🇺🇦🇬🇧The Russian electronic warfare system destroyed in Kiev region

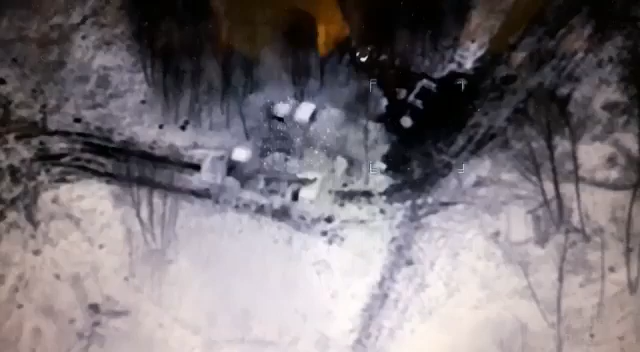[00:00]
много. А, нет, вы на вечер. Они ужинают. Они ужинают.
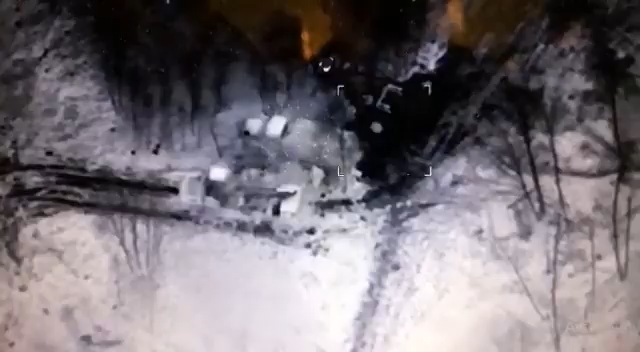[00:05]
Вот они, вот они, вот они. Вот они, вот они.